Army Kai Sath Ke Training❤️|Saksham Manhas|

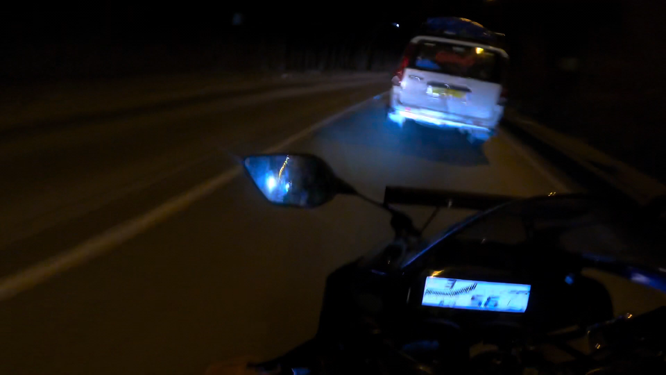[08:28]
भाई, लाइट इतनी चमक रही है ना मेरी बाइक की यार खतरनाक, गाइस इन्होंने ये रोड बंद कर दिया यार।